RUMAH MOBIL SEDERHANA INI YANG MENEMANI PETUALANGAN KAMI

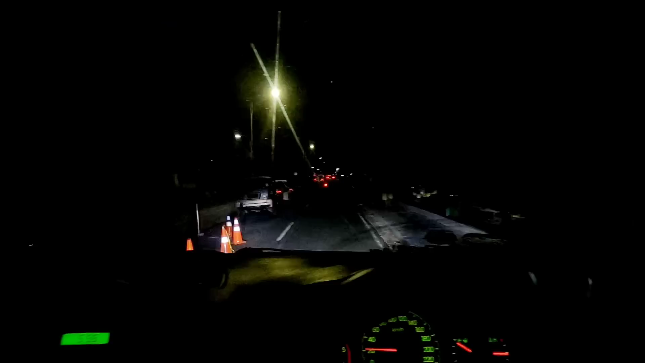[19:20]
Ini kita menuju ke arah penginapan ya. Kita dekat pinggiran pantai Kuta Bali nih. Ini suasana malamnya nih, ramai padat di sini ya. Jalan searah nih teman-teman ya. Tidak boleh dua arah jalannya karena jalannya kecil. Sedap kalau untuk jalan kaki sini, enak ya.
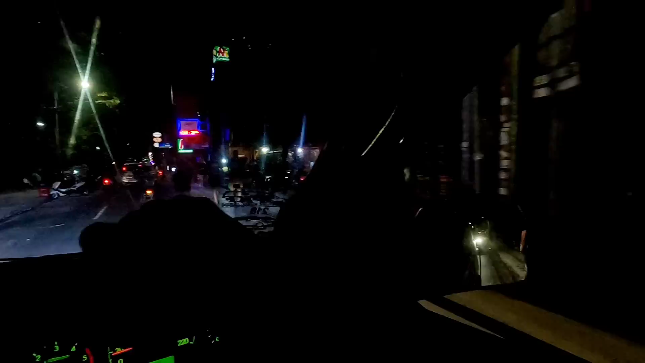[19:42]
Jalan kaki mana? Ini nih ya jalannya.
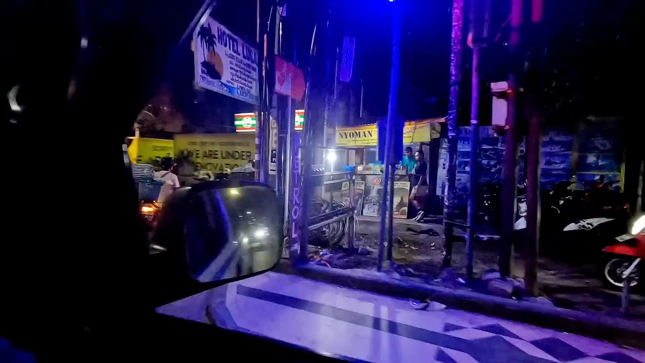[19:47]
Oh iya kecil jalurnya. Masuk kan? Iya masuk. Searah. Nah, kalau itu bisa masuk.
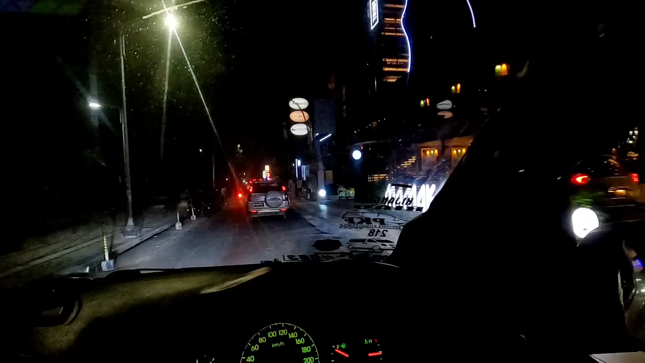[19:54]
Sempit. Hah? Sempit. Sempit. Jalan di sini berarti. Iya. Kalau enggak, mepet. Kalau punya mobil besar apa agak susah. Di sini banyak motor.
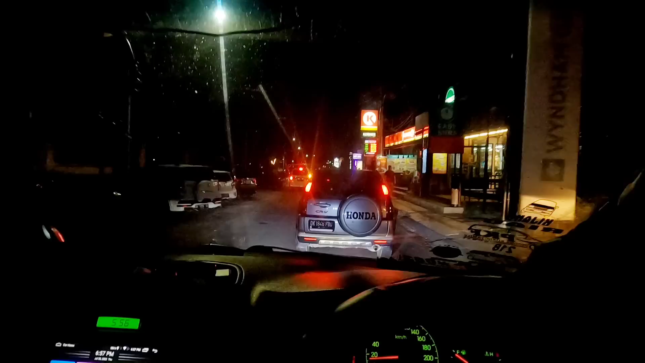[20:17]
Iya. Akhirnya kita sampai dekat parkiran hotel ya.